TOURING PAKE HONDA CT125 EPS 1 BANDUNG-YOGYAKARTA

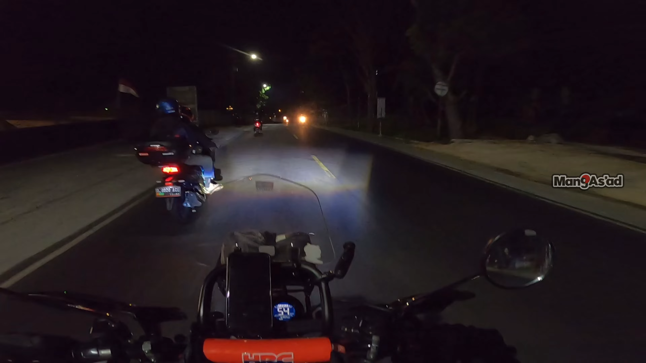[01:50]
Ini udah masuk Cicalengka ke arah sana ya. Tiris, ampun ya Allah. Nah, ini ada petunjuk Yogyakarta sekitar 368 kilo lagi. Nah, ini ada Bapak Juple.